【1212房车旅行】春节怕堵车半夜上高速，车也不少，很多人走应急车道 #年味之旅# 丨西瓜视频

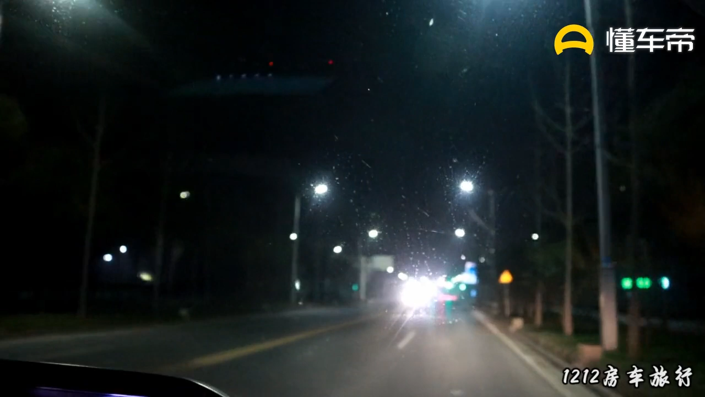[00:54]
下面没怎么车下面没怎么车等下看看高速上有没有车我们已经上到高速了高速上的车也挺多的真的好多啊一点都没有减少可能很多人也是怕堵车都是大晚上走一辆接一辆的
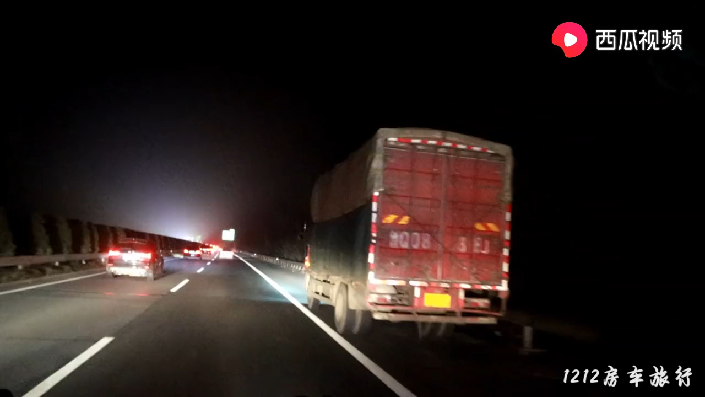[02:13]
大车从应急车道走哇 这大车从应急车道这大车从应急车道好像我应急车道超越好多从应急车道超过来了这些躲全往应急车道走没啥意思吗一二都走一二走应急车道了这里没有写的运区有运区车道拍照限速120有运区车道拍照还走天啊都没被拍下来的拍下来说实话有活感